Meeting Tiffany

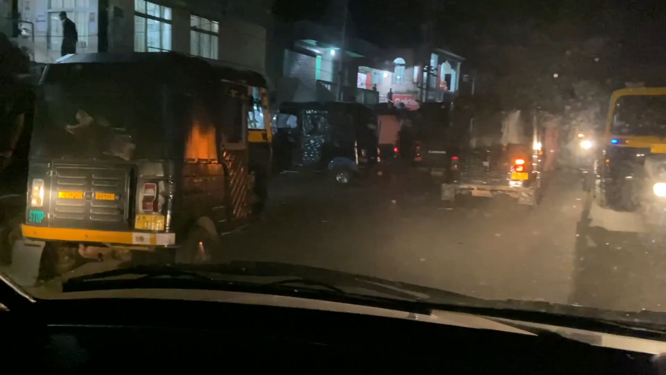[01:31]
Here I am looking for space to park my car and it's quite crowded in the evening.
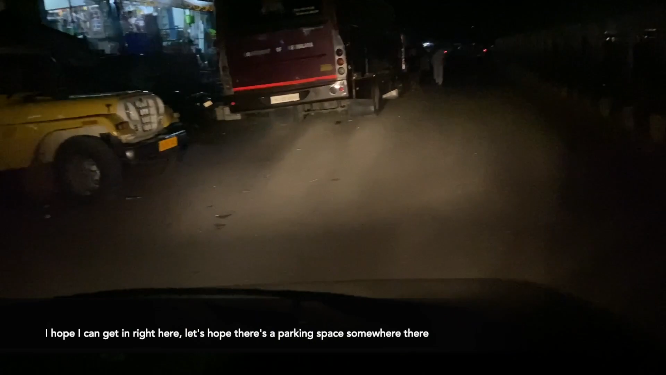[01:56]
I hope I can get in right here. Let's hope there's a parking space somewhere there.
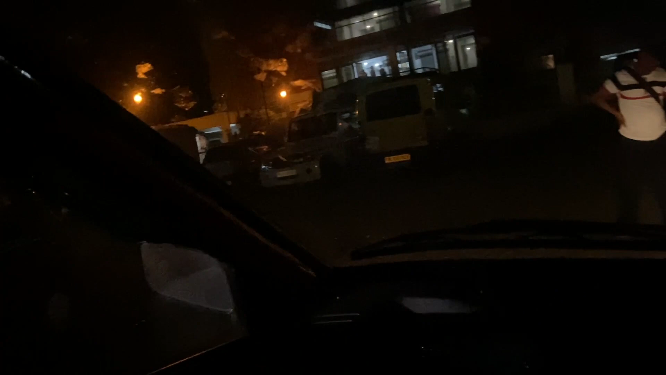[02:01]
Excuse me mister. There we go. I can park right there. Don't worry about the gate.
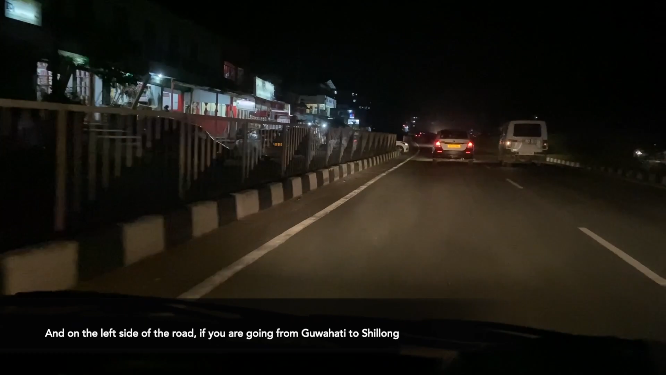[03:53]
if you are going from Kohati to Shilong, here you can see a glimpse of what is known as Romali restaurant.